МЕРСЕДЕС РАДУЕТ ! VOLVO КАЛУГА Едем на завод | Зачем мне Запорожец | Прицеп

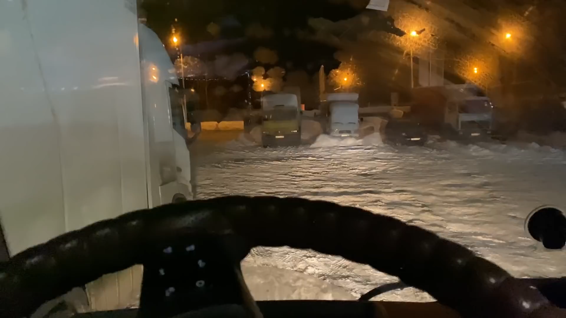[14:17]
ох ночной город такой он красивый пустой никого нету
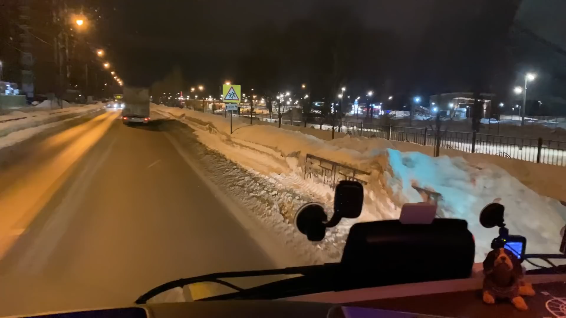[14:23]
уже так приятно по нему ехать построили парк а раньше помню тут стояли в пробке постоянно были что-то там ремонт моста это здесь все зацвело в этом как-то он по первому мае что назывался парк старый еще не сделанный
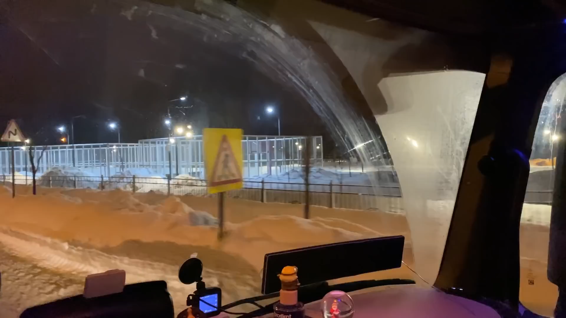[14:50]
короче как будто заброшенное место было со стороны шашлычка помню там была стадион торпедка торпеда знамя труда уже расцвело и заезжаем мы в Калужскую область